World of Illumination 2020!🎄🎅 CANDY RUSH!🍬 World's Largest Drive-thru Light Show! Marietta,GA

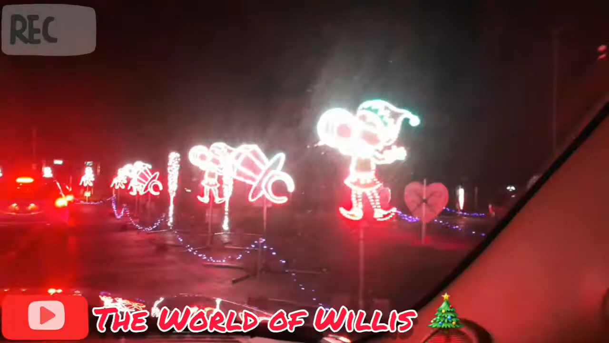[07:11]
Wow. That's cool. It's like a pasty. Whoa. That's a gingerbread. Whoa. Gingerbread house. Gingerbread tree. Gingerbread. Oh my gosh. Look. Oh, look how pretty. So big.